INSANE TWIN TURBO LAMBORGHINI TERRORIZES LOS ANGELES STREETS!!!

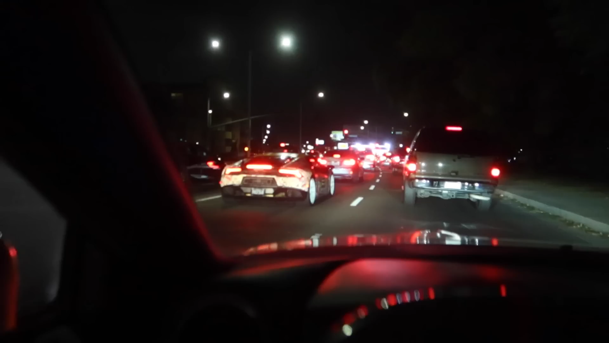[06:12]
That has to be the loudest V10 Lambo I've ever heard. That is crazy. It looks sick too. Look at the wrap. It has like a sticker bomb on it, so hella different stickers on it.
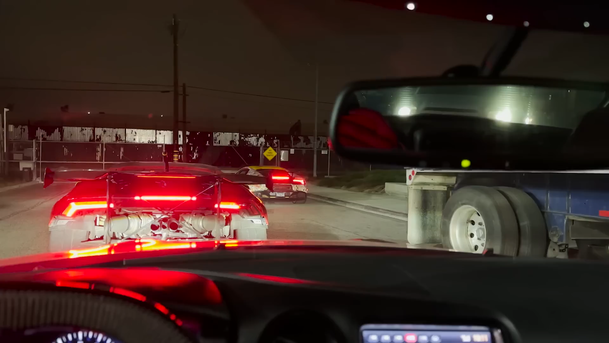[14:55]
We got got two Lambos now, twin turbo Huracan, bro.